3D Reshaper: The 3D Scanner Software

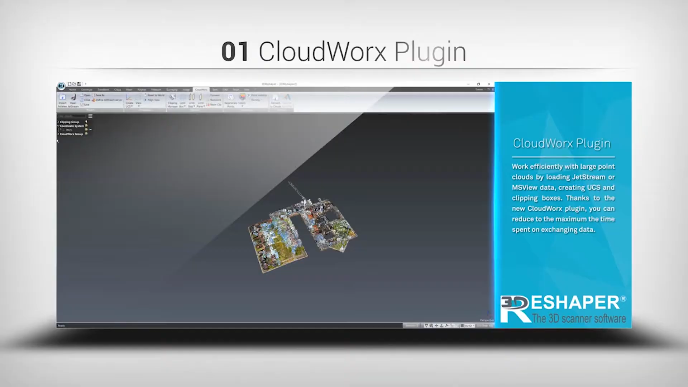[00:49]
build control or doing some tunneling application or even doing a tank storage analysis. The big news is the launch of CloudWorks for 3D Reshaper.
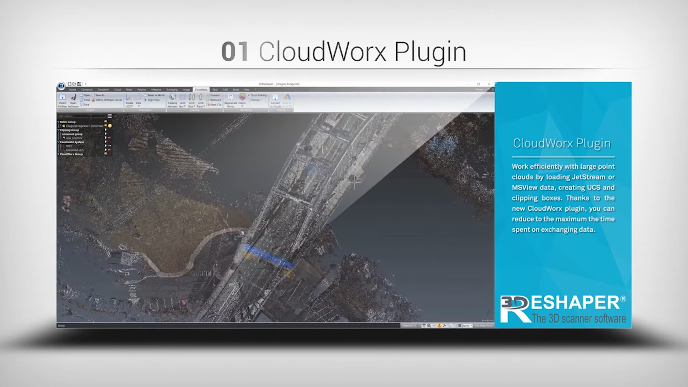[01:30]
work on his point cloud, do some filtering, then go into a CAD software thanks to CloudWorks and do some drawing,